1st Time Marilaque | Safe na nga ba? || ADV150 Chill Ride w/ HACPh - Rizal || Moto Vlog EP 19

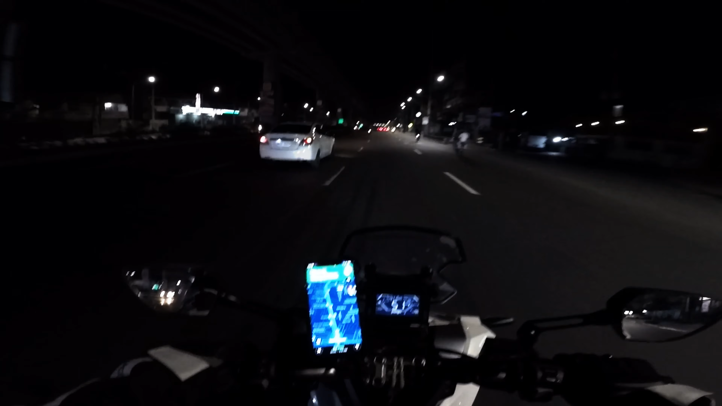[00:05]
Gagasalina pa dito sa ano, Shell Pugon.
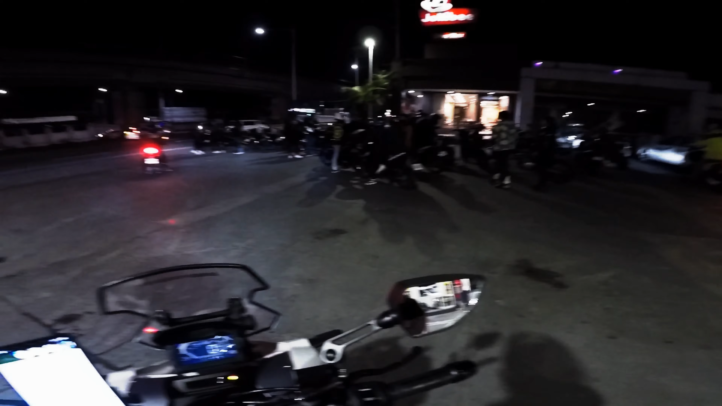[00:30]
Napakaraming riders din dito na nag-aabang. Saan kaya ang lakad itong mga ito?
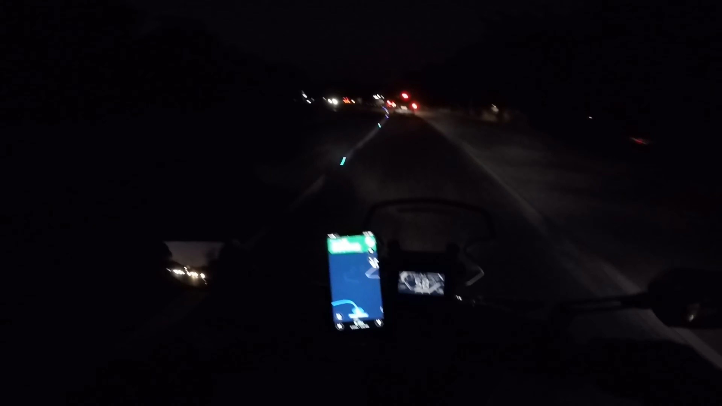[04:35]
Nafe-feel ko na ang marilaki. First time lang na papasok. First time lang kasi na kami makapunta dito. Kahit ako mag-isa, first time to. Alright. Grabe yung curve dito. Di ba kami sanay ng ano? Di ba ako sanay mag-drive dito?
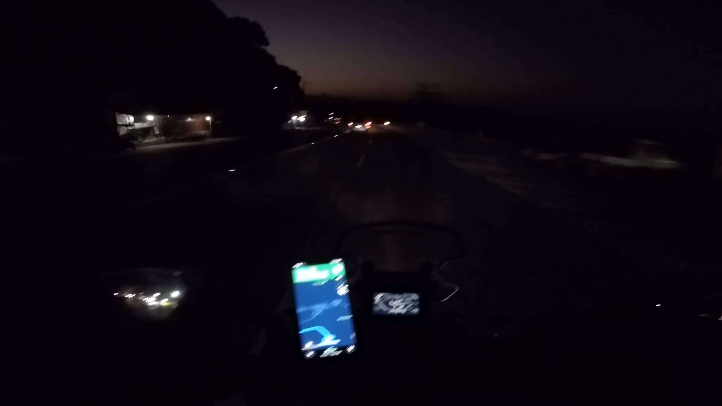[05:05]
Grabe banking. Grabe ang banking na dito.